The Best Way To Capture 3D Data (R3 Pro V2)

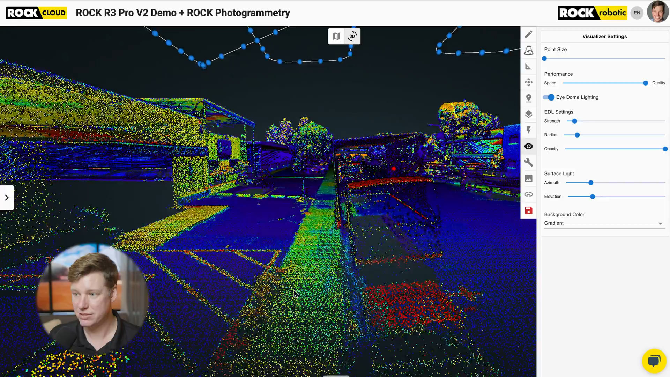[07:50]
So I wanna find an overlap so we can see repeatability. So we have the overall accuracy. And now let's look at the repeatability. So if I hold this still here, we can see all this, these paint stripings here.
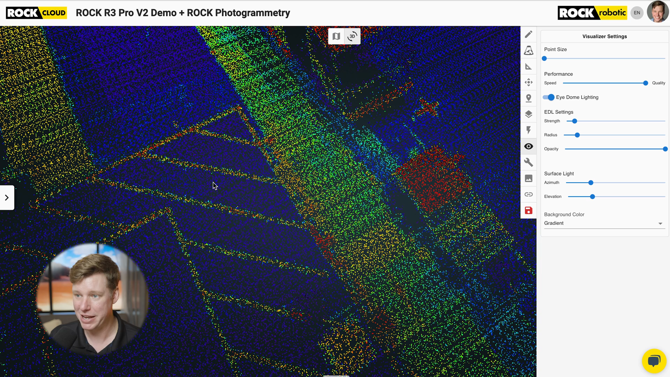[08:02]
I can go back into the RGB to show you the paint stripings. And then come back to intensity gradient. And now we can take that GPS time slider and slide it.
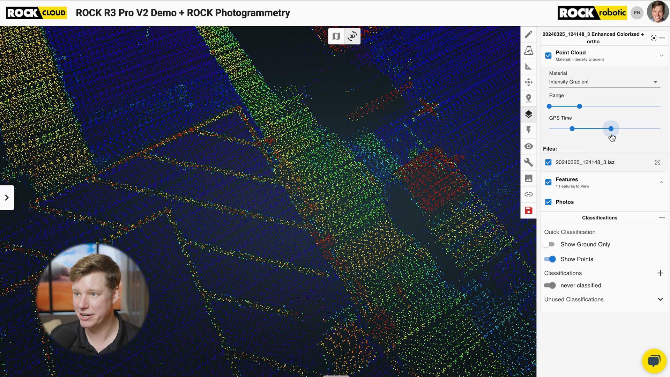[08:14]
And we can see here's one pass. We flew past. Now the drone's going.
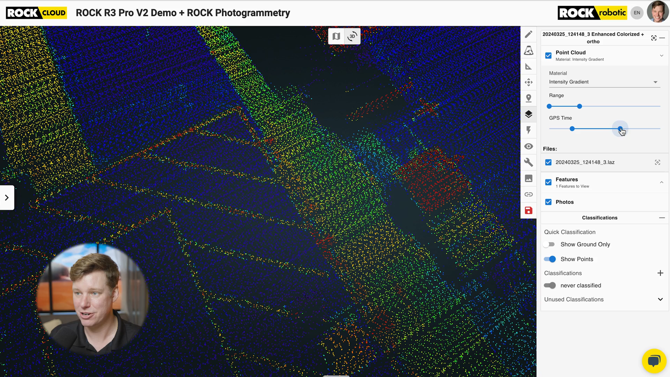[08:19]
I'm gonna turn around. I'm gonna come back. And what we see is just, it just kind of fills in data. We don't see any doubling, no, no misalignment. So it just fills it in.
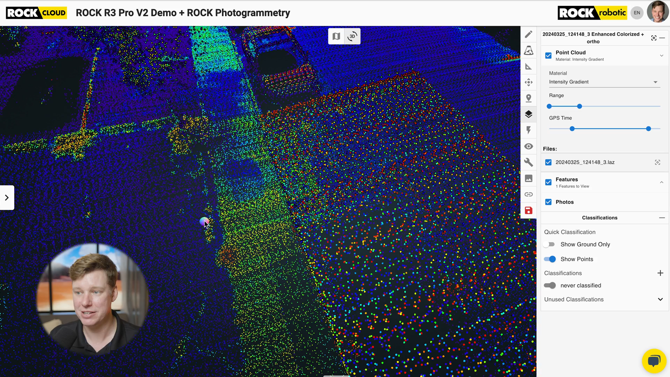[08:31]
And that's because of the enhanced accuracy of the actual LiDAR unit. So we can see, we can see that repeatability from pass to pass. And so that's really big.
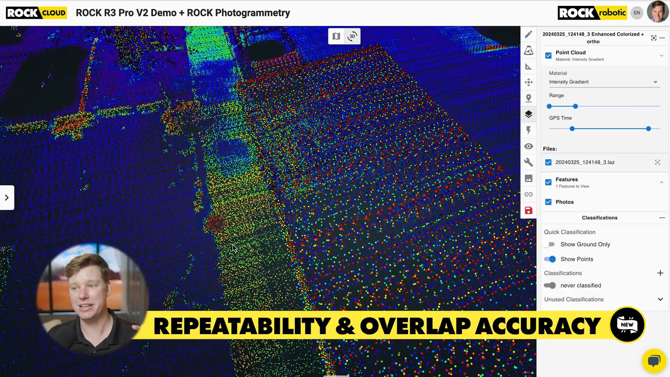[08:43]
And then the accuracy of the actual individual scan.
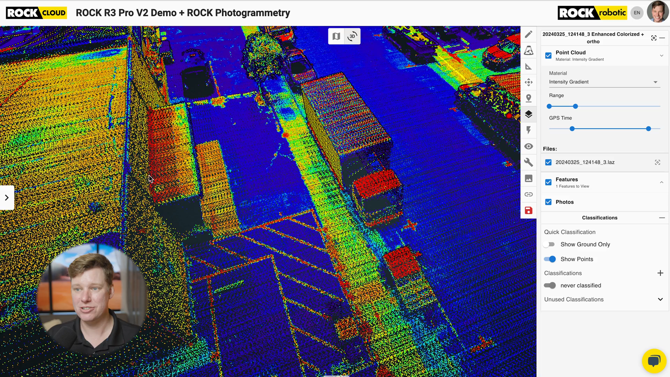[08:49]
Let's look at just a few other examples throughout the data set. Cause I would like to really highlight what this, what this really means. So why don't we come over here somewhere and find a, find a curb to look at.
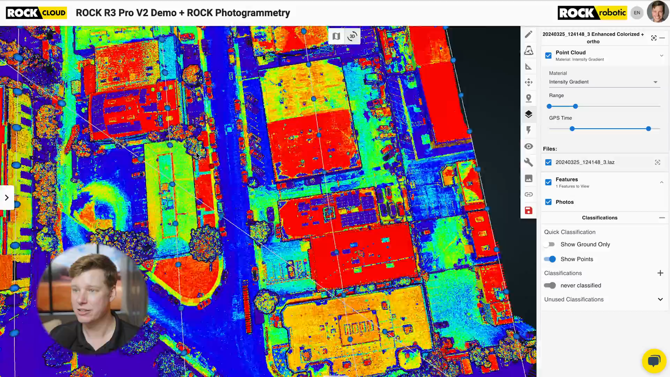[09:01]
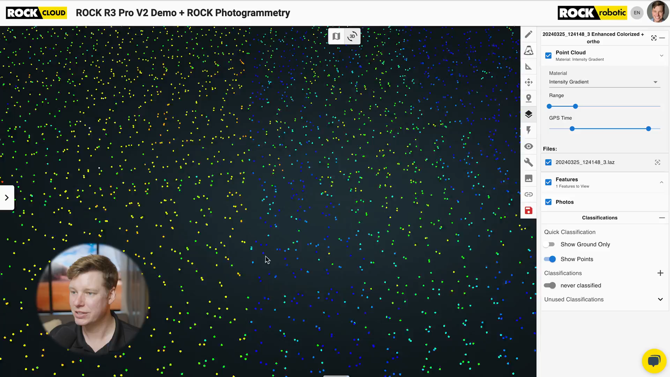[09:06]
So what does a curb look like from 150 feet in the air? Curb looks like this now.
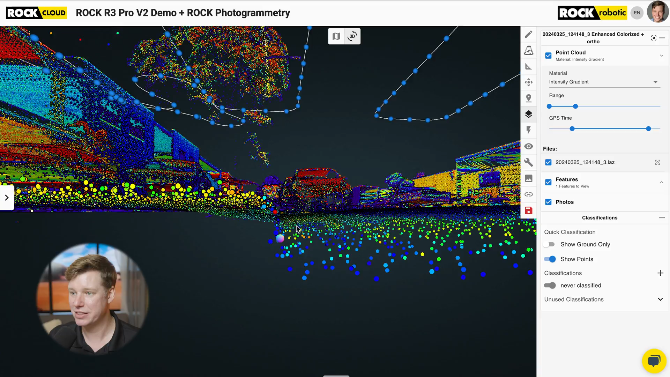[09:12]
So we can clearly see the top of the curb, the wall of the curb and the back of the curb and that gutter. Let's zoom in and find some more curb.
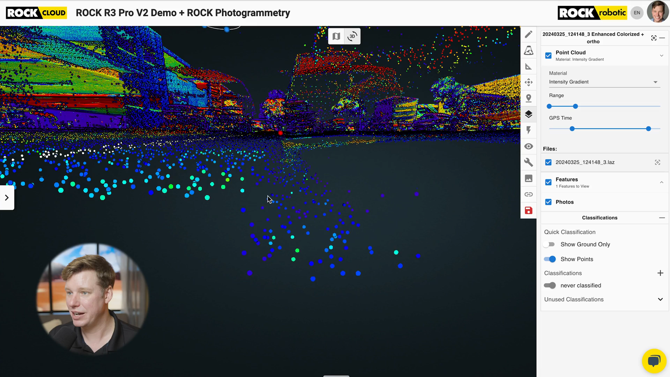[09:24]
I want more curb guys. Pretty good. Pretty, pretty good.
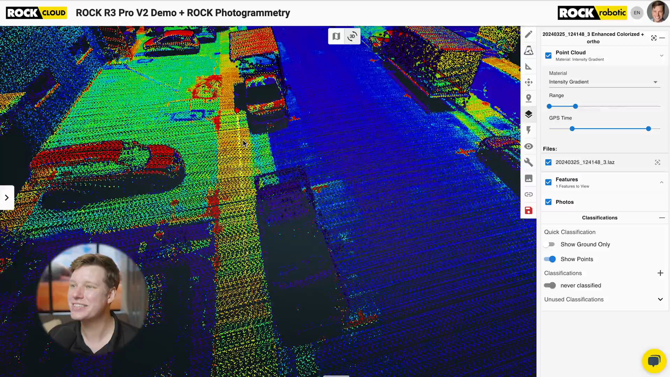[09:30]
Just come down here. Find where there's no cars. Here we go. No cars over here.
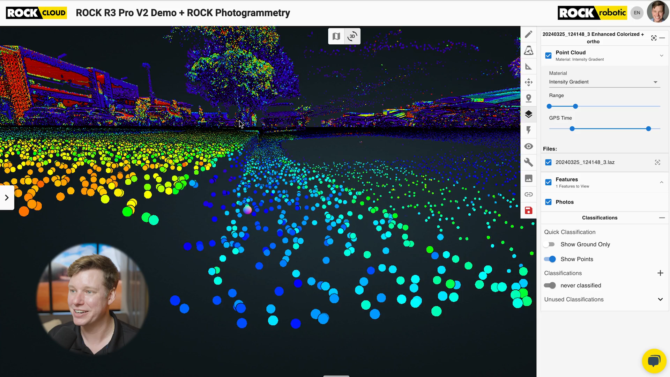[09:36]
So that's a curb again from 150 feet. So that's because of the enhanced accuracy. So this is from the actual Hasai LIDAR. It's on the R3 Pro. We increased the accuracy of that as well. So we also went through the Hasai and did a lot of extra collaborations, extra factors on that to, to make it more accurate. Some timing things, some collaborations, the IMU, we did the, uh, changes of the filters, the algorithms, the GNSS. We changed that around.
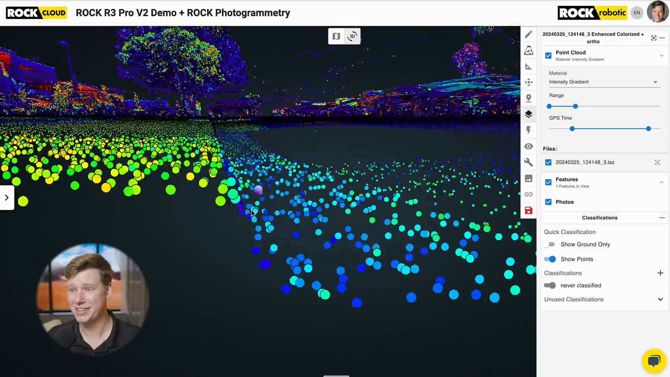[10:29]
So very accurate. 150 feet in the air folks. Very impressive, right? I'm impressed. It's from 150 feet. God. Okay. So let's summarize that.
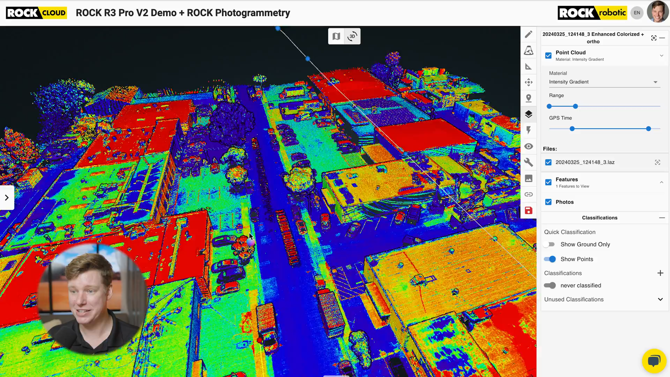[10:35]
What do we have? We have high dynamics. So we've got the corners. It's all looking really good. Very accurate. We have the, uh, repeatability. So from one swath, the next, so one flight line to the next flight line. That's very accurate. We have the overall accuracy of the data from a single pass.
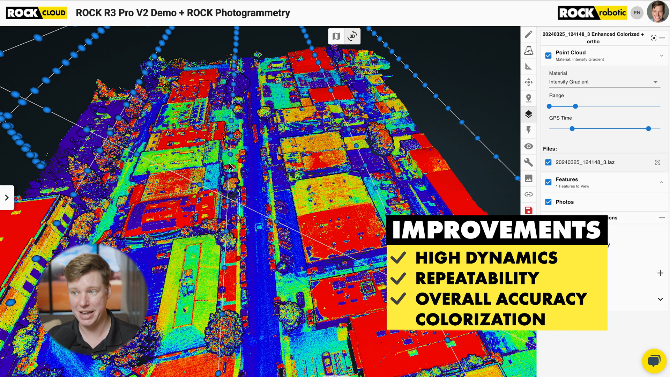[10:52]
Um, and that's on the Hasai and that's on the IMU and the GNSS, all of that work that we did. And we have this colorization. That's very accurate, uh, because of all of that.
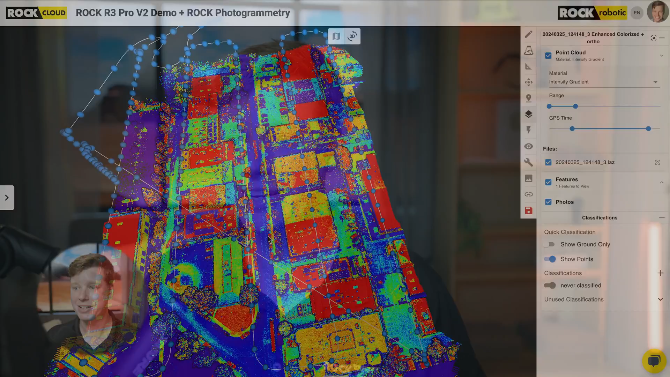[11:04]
So that's the R3 Pro V2 launch. All of that comes with it. And we also have. Photogrammetry.
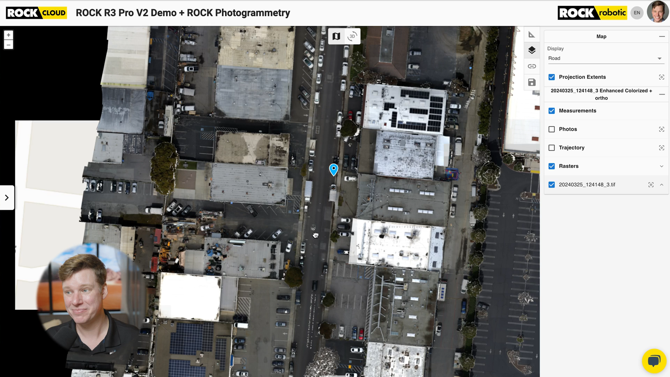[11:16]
So this is the orthomosaic that was made of that flight area. And this was in rock desktop. So rock desktop produces orthomosaic and the colorized point cloud. And I'm going to say a couple key features about this, but I'm going to do a deep dive. I'm going to compare this orthomosaic versus another orthomosaic that I did 80 or 90% front, uh, front overlap, 70% 80% side overlap. I'll look into that one with drone deploy.
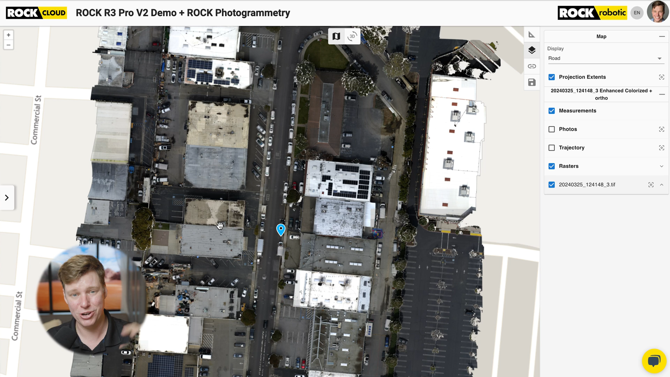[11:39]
And I'm going to point out some key differentiations between rock photogrammetry and drone deploy or PIX4D because the difference is really big, but suffice it to say, you're going to get an orthomosaic now. And it has a couple of really cool features.
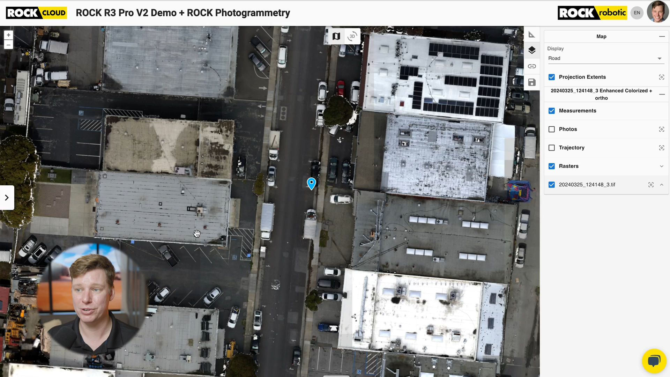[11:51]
One is that everything is from the nadir perspective, meaning you're not going to see the facades of the buildings. So if you're trying to find building footprints, you know that this corner is the corner of the building.
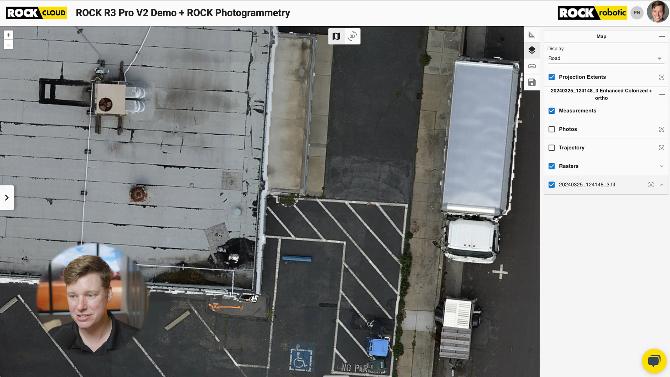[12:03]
And actually we can even come in here and
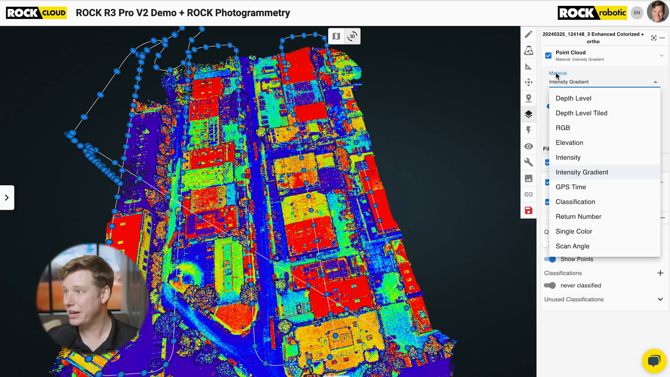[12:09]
I'm going to come into the lidar data and show you something pretty cool.
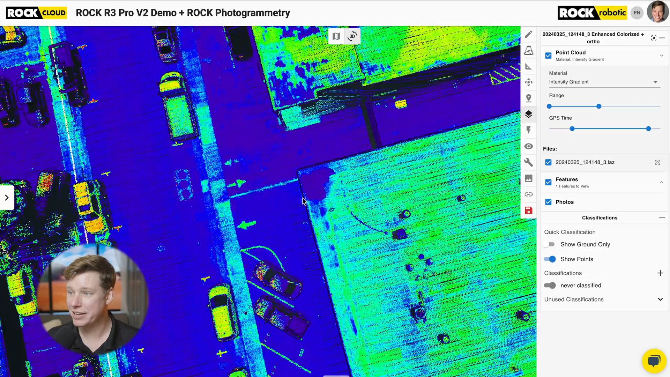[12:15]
So why don't I come in here and I'm going to just draw.
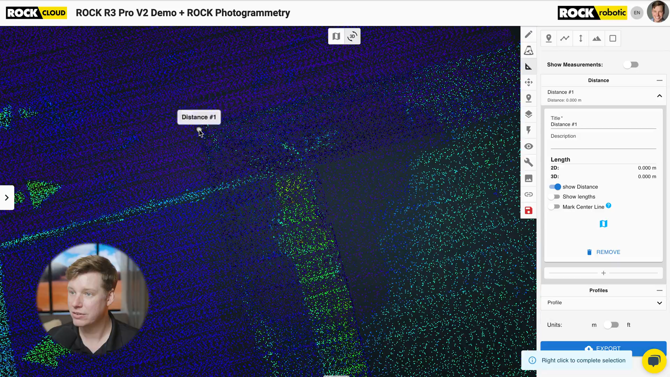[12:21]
Maybe I'm not doing this very accurate, but let
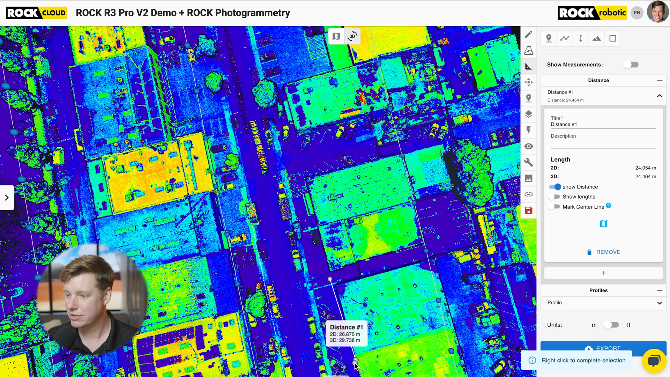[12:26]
me draw on this building,
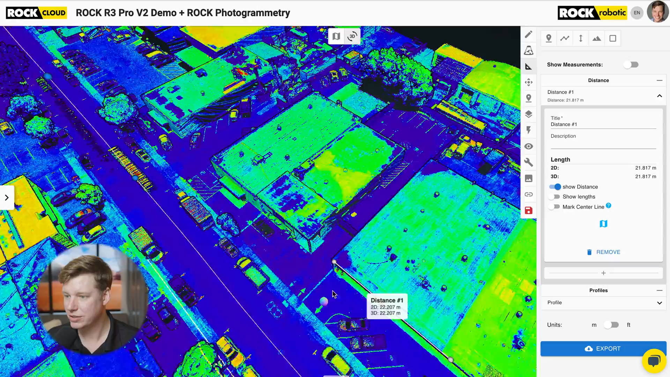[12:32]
put that at the corner. Okay. So I just drew that L right there on that building.
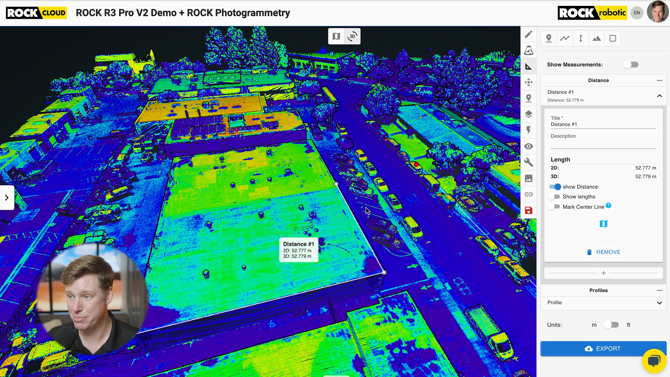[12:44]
I'm going to go ahead and click save. And come over to the orthomosaic.